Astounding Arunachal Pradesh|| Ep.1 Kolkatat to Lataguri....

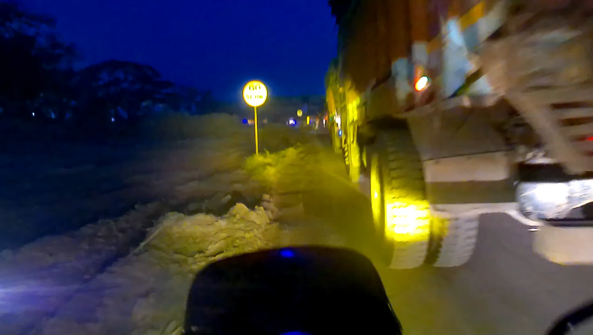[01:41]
গাড়ি এগানো খুব টাফ হয়ে যাচ্ছে। আসলে বেসিক্যালি রাস্তার কাজ চলছে, তার জন্য আরো অবস্থা খারাপ।